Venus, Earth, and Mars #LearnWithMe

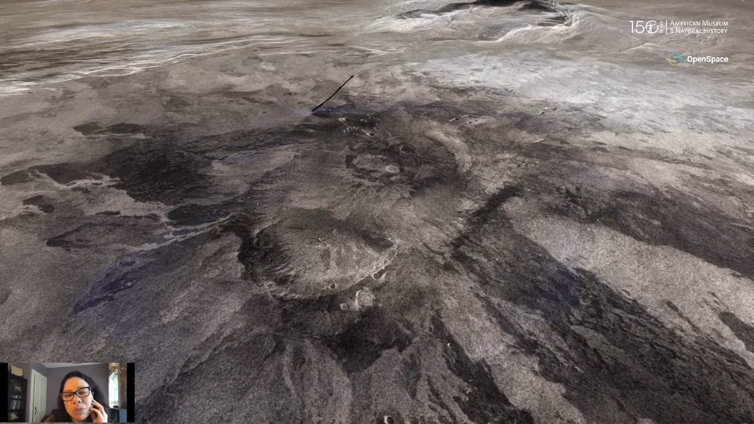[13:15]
And we can see features indicative of collapse. So we call these features calderas.
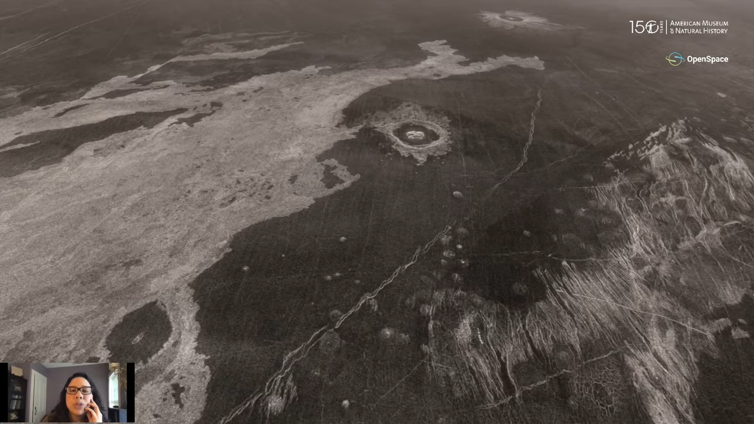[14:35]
So what you see in the foreground or approaching is a round impact crater with its ejecta.
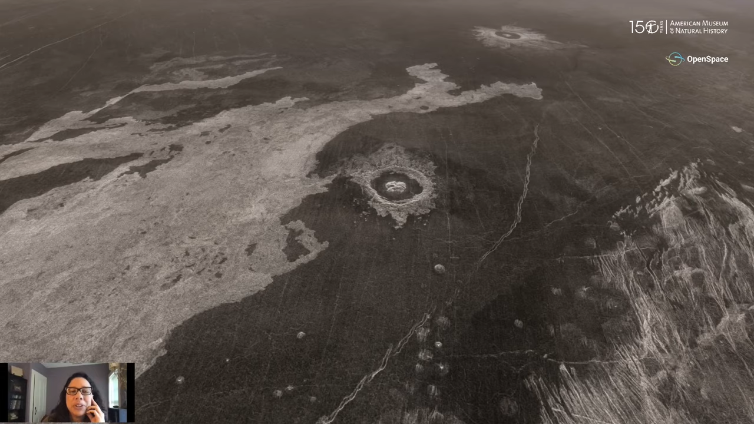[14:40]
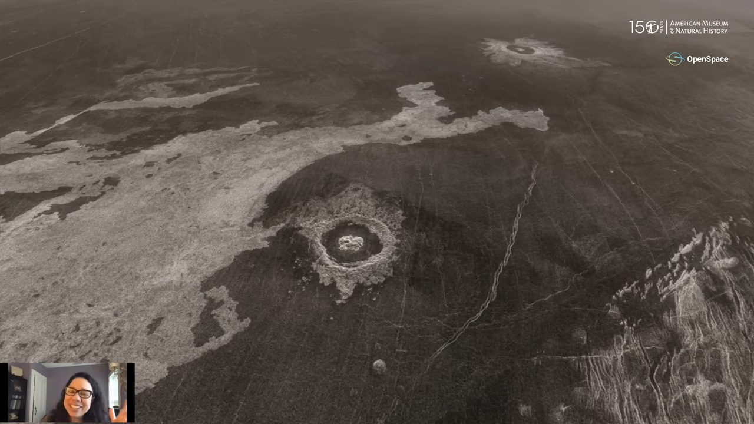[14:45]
After a meteorite hit the surface, we see this beautiful white lava flow that is
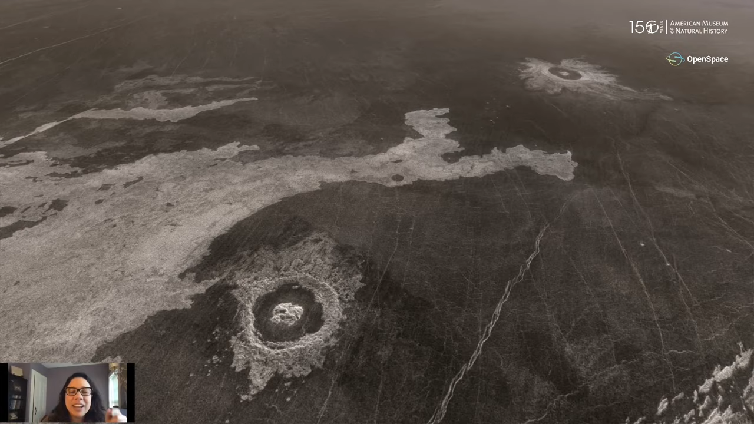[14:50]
in between it and yet another crater in the distance.
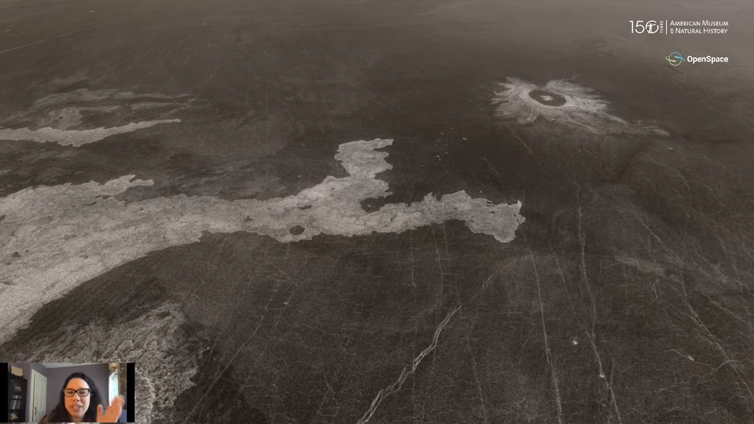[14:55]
we can tell from the ages, we can tell from the number of the craters what the ages of these surfaces are.
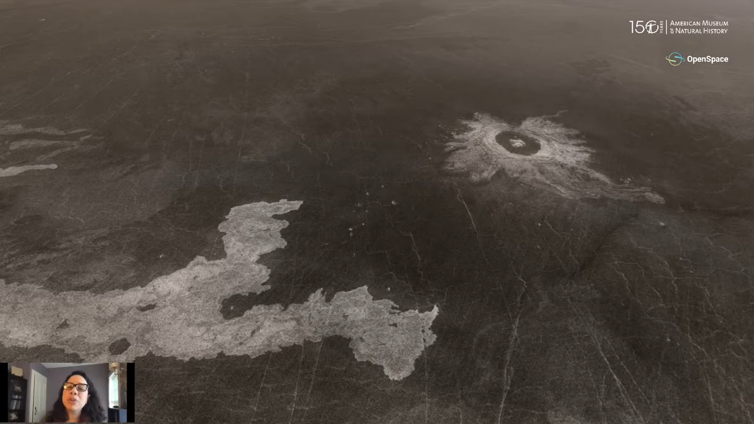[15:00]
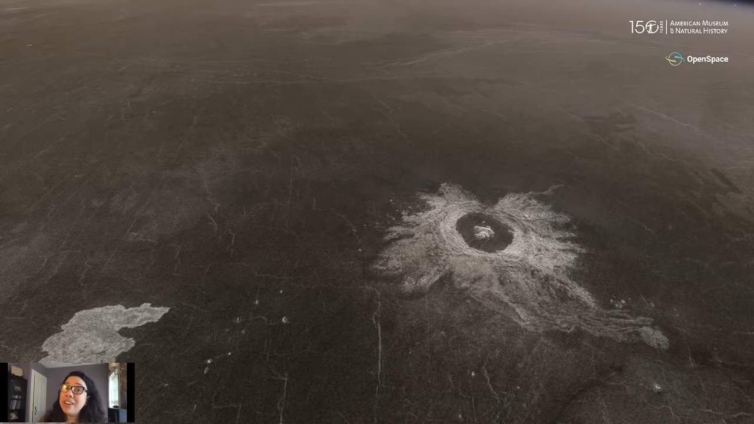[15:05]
And what we can see by counting up the craters on Venus is that there are only 900 of them, far less than the moon,